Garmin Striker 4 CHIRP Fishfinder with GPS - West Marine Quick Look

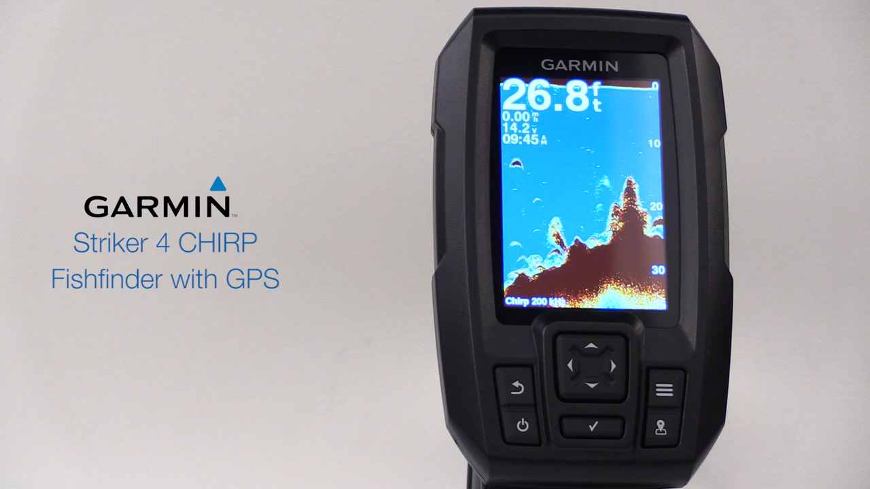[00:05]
On screen: depth 26.8 ft
The most compact, affordable Chirp Sonar unit in the Garmin line.
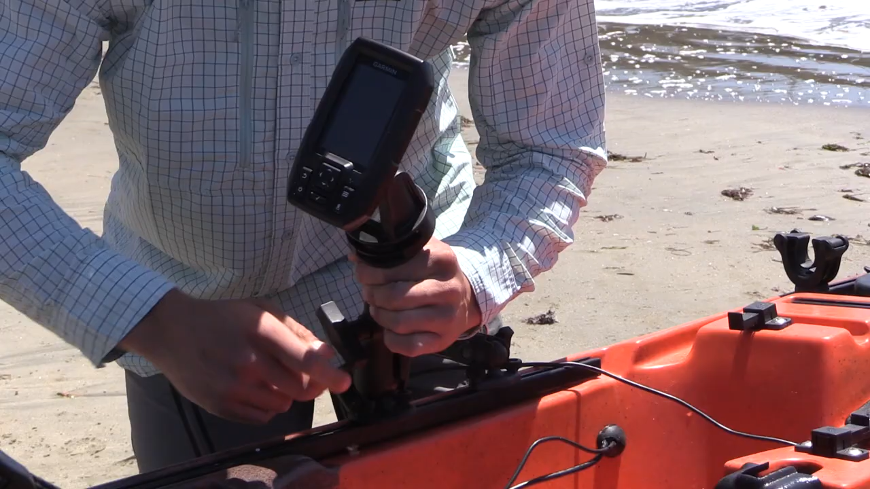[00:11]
What we really like about it is that, unlike other low-cost units,
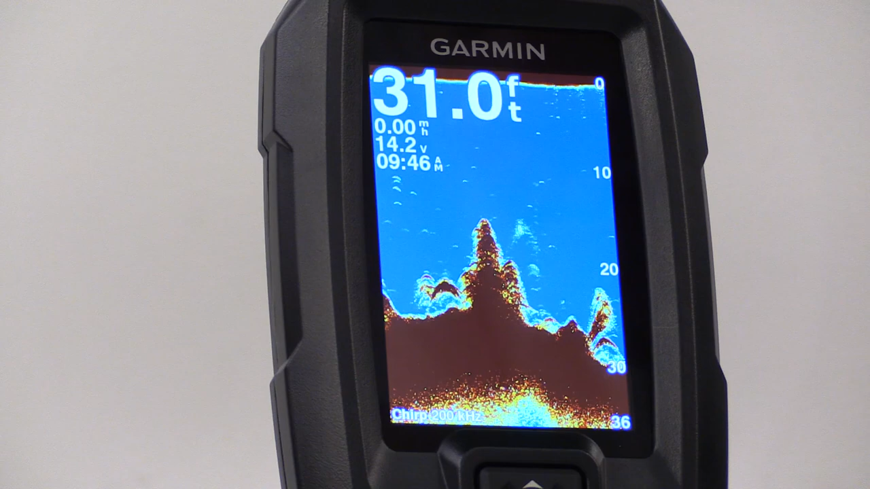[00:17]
On screen: depth 31.0 ft
the Stryker 4 has a really nice 3.5-inch color screen, the precision and clarity of Chirp Sonar,
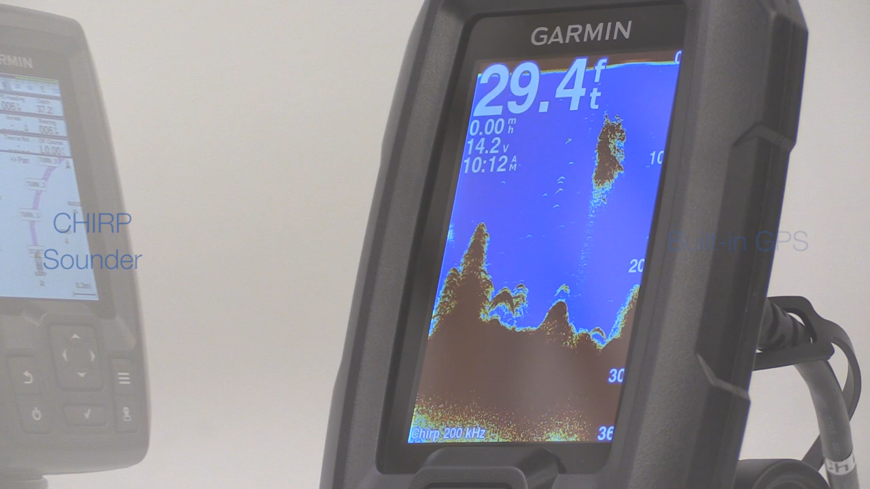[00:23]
On screen: depth 29.4 ft
and a built-in GPS so you can mark your favorite hotspots and find your way home.
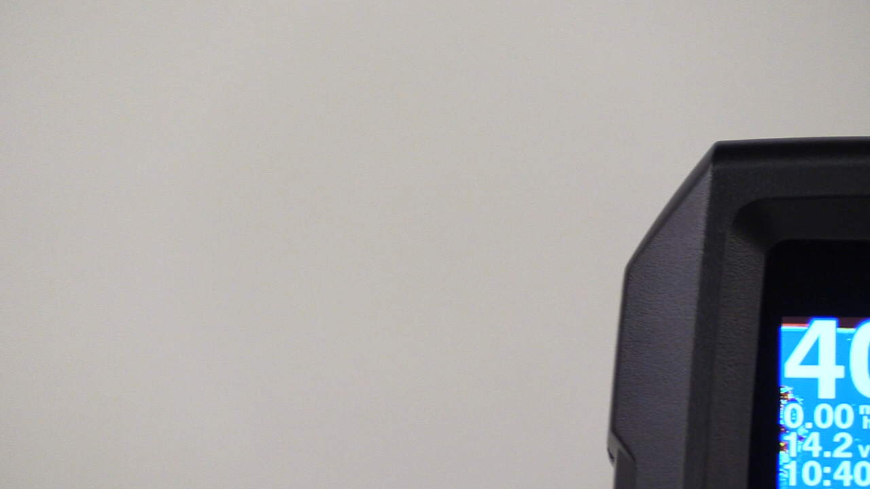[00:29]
Garmin's tagline is, the power of simple, and we think that the Stryker 4 epitomizes that in the best ways possible.
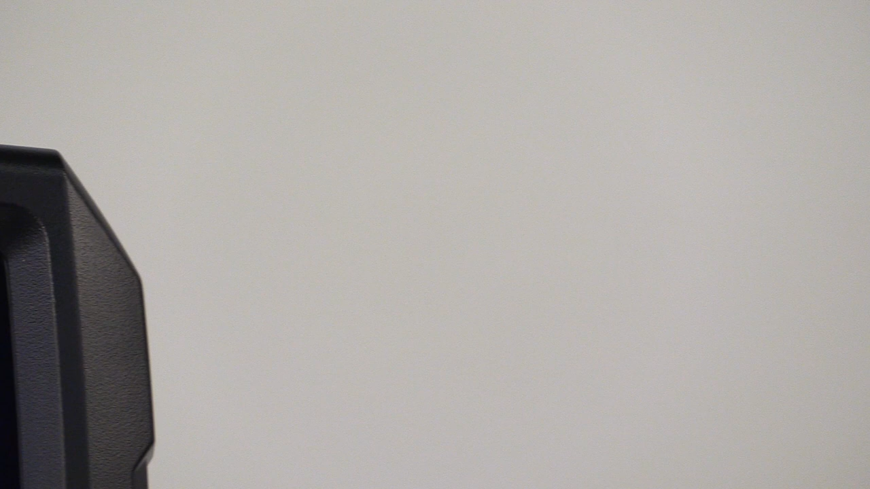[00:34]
What's not always obvious is just how much experience and sophisticated engineering it actually takes to make things simple.
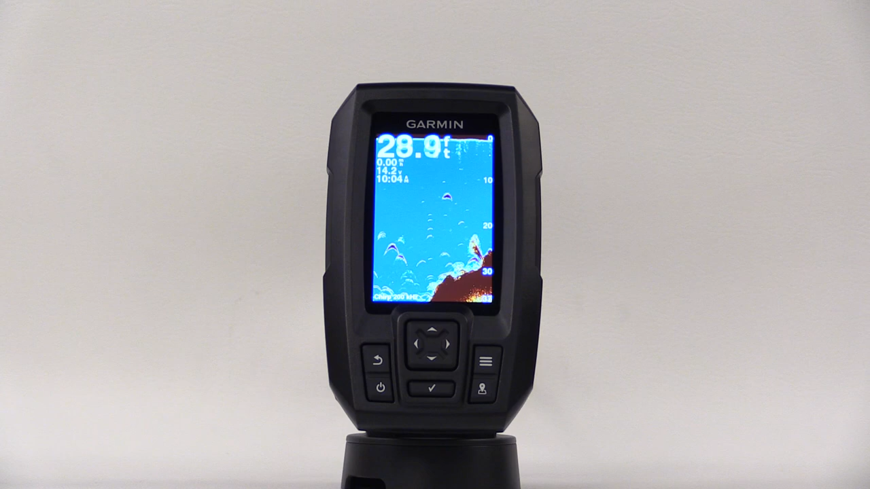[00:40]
For example, Garmin's familiar rocker pad and a minimum of simple,
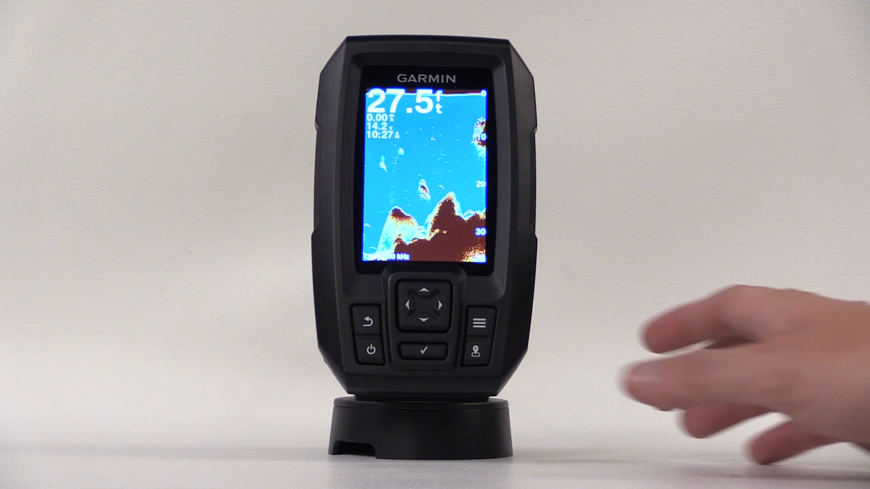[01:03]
On screen: depth 27.5 ft
When we select the home screen, the menu is pretty self-explanatory, so you can find your way around almost instinctively.
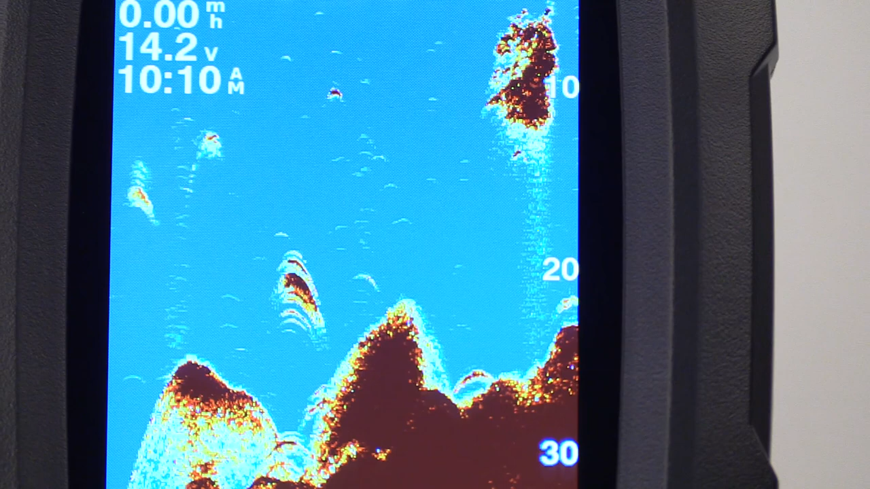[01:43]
On screen: speed 0.00 mph
Chirp gives you the clearest and sharpest view of individual fish targets. And when you spot fish,